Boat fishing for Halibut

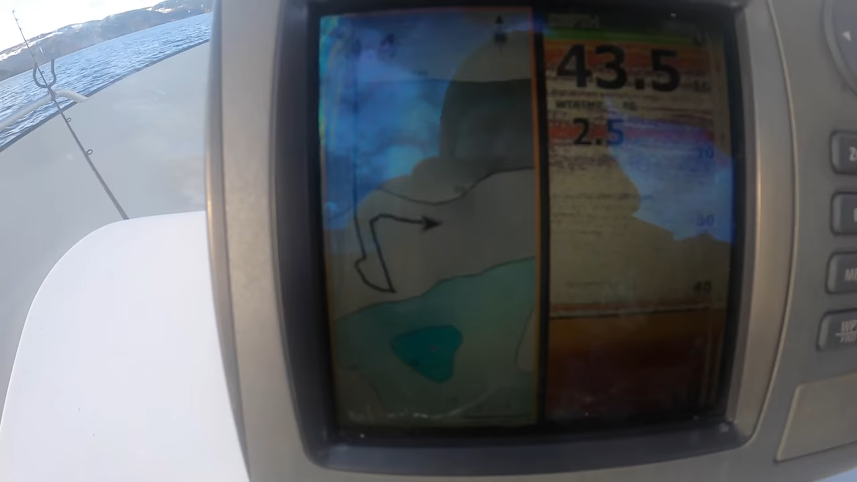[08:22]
They're drifting parallel with the shoreline just where we want to be.
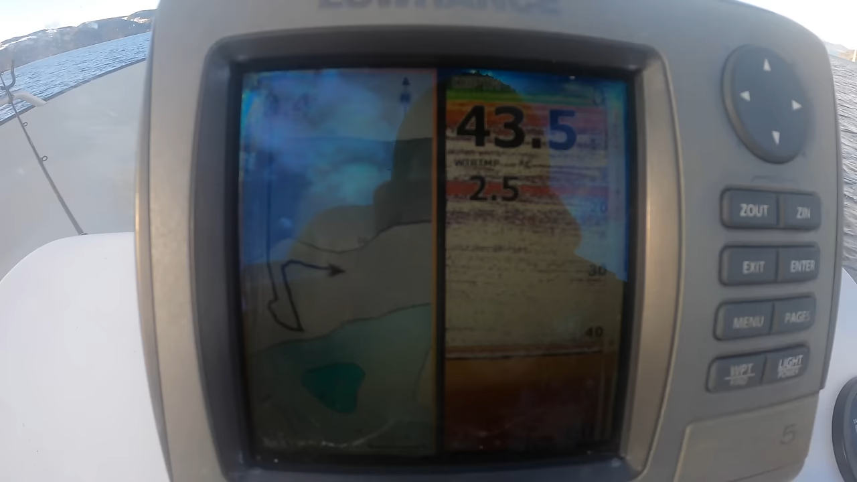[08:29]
We're 43.5 meters deep. You can see that line there. That's our bait rod.
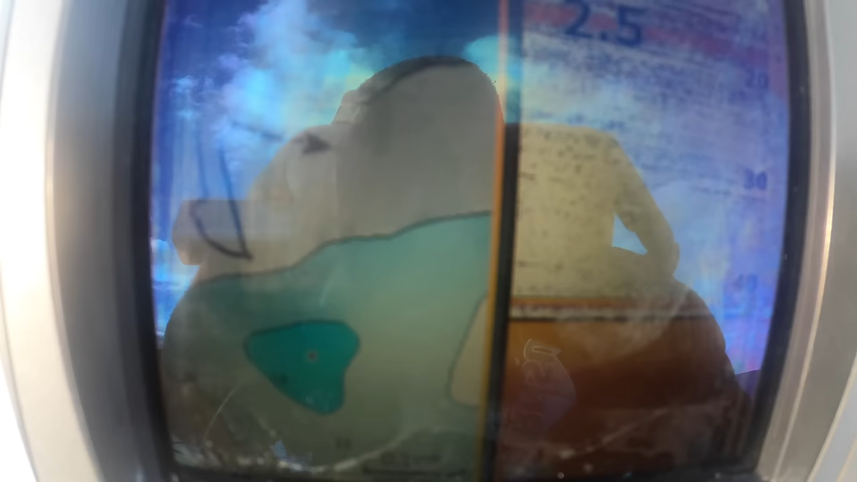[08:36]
And one straight down. So the sonar is picking that up.
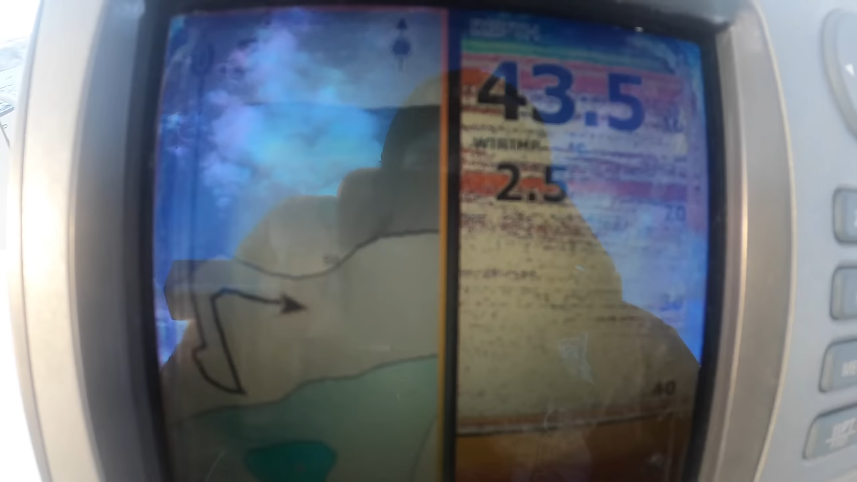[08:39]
So we're just drifting along this bank here now. 43.5 meters deep.
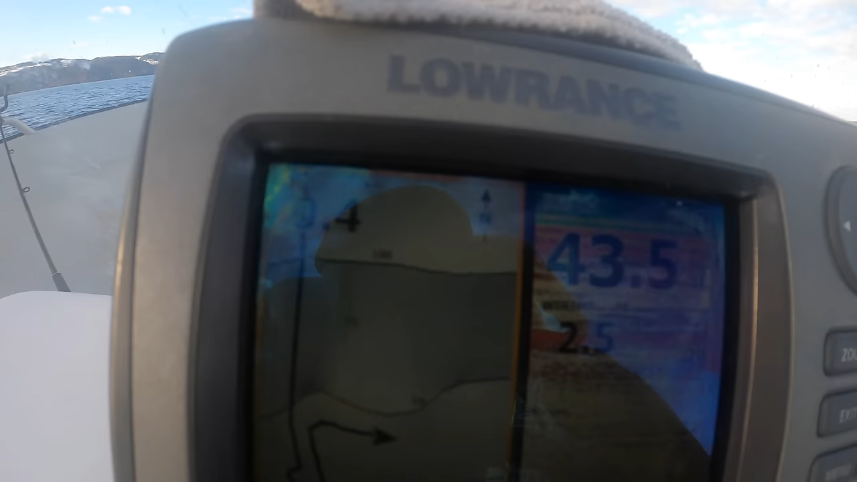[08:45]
We'll just continue like this really until this drift ends.
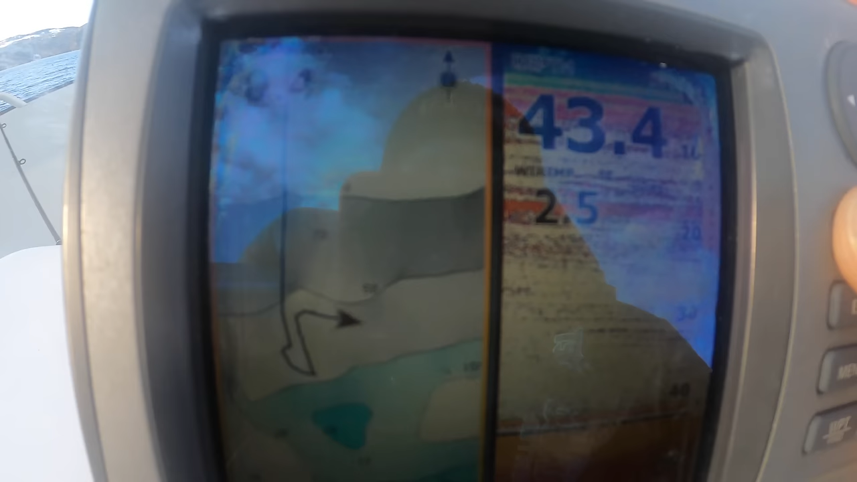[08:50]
Which is somewhere kind of end of this screen here. At least 300-400 yards away.
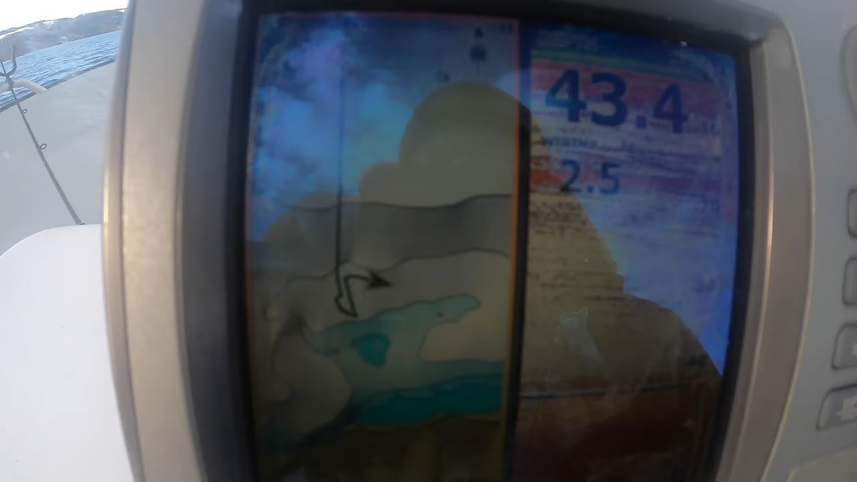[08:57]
Had one bite already on the bait rod.